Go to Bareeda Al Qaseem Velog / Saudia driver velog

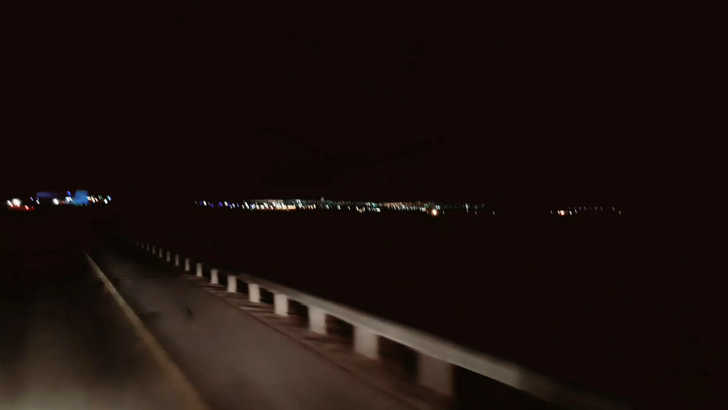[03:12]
ये जो ये अलकसीम सिटी है माशाल्लाह, लाइटें अभी बहुत कम नज़र आ रही हैं क्योंकि गाड़ी चल रही है, अगर मैं बाहर होता ना गाड़ी से बाहर, तो ये बहुत मज़े का व्यू है माशाल्लाह से।